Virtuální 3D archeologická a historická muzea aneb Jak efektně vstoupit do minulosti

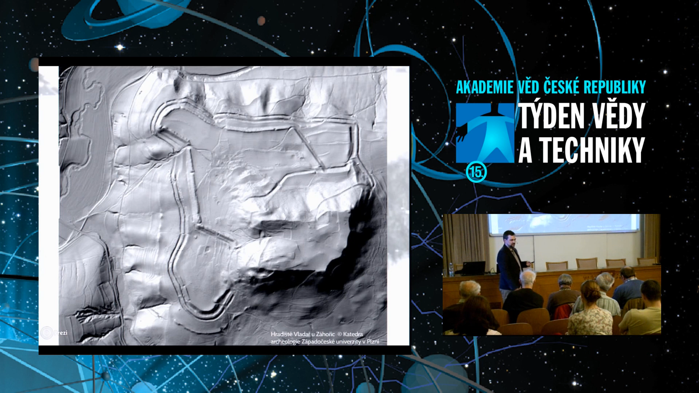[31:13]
v určitém úhlu, opět zase na způsob práce ze stíny a světly, dá se rozpoznat. Jestli vám to takhle stačí? Tak, 3D skenery.